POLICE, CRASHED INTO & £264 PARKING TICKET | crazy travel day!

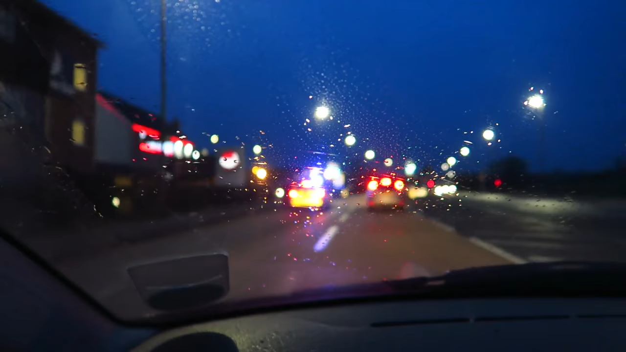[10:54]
Basically, it looked like someone like swerved and nearly hit the police car, and the police car suddenly decided that he had to turn around straight away.